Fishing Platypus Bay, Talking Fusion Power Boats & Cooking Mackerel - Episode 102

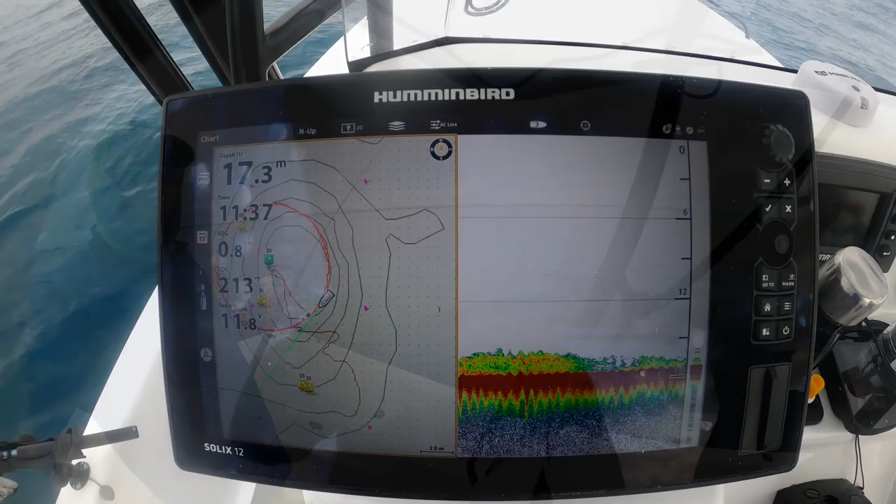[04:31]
Okay, folks. So, we are... We're on a mark. I'm not going to tell you where the mark is.
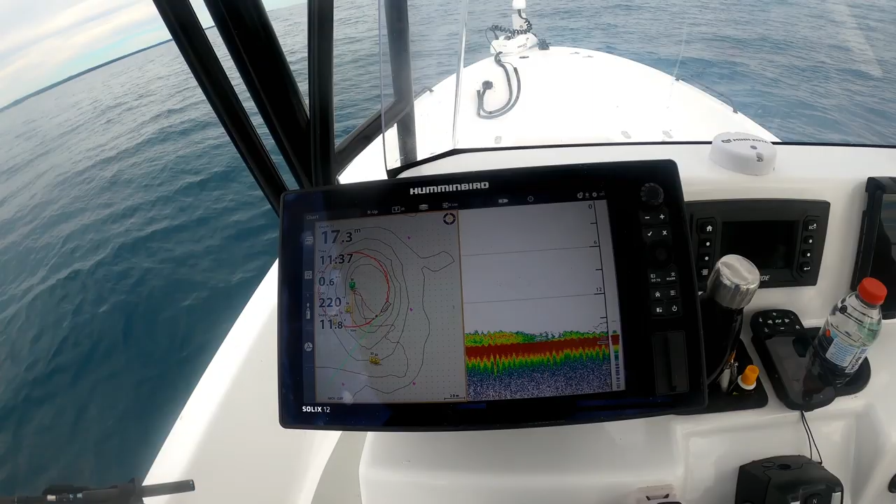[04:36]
It's a big secret, isn't it? Big secret mark. We don't know where we are. You can see what's on the sander. But what I want to show you is the circle function. So, we've engaged the circle function. I've done a video previously on the circle function available with the Ulterra. Linked to the Solix. And we're using that.
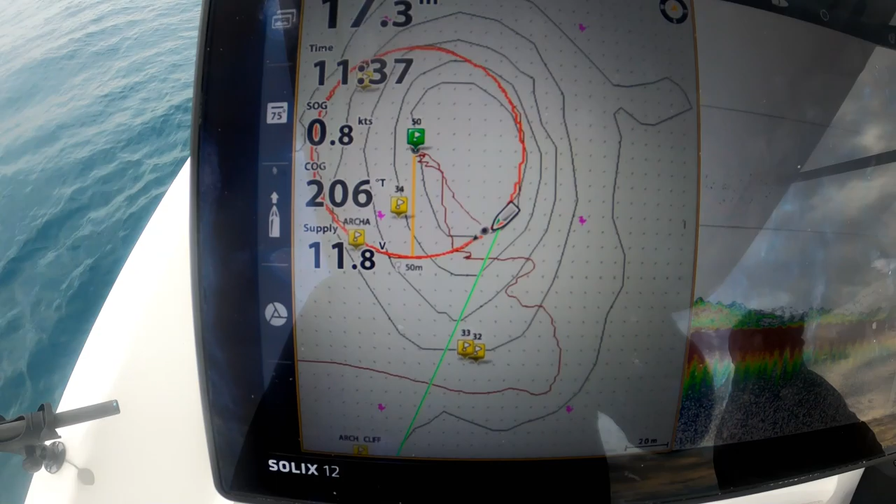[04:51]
So, we've basically just picked that central mark. Told it we want to circle at 50 metres. And we're just going around in circles.
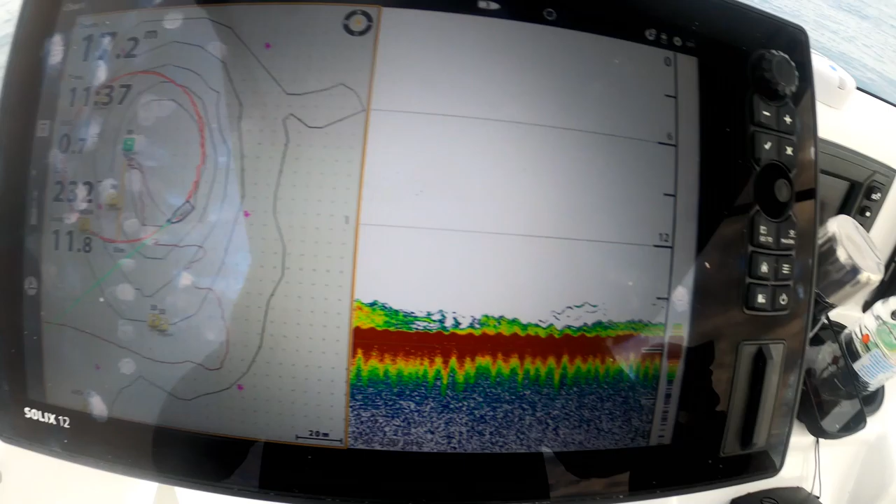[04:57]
And we've actually got a school of long-tailed tuna in the middle of the circle. So, as we're going around, we're just bang, bang, bang. Trying to hook one. And at the moment, we've been getting mackerel. And we're really hoping we should show you one of these long-tailed.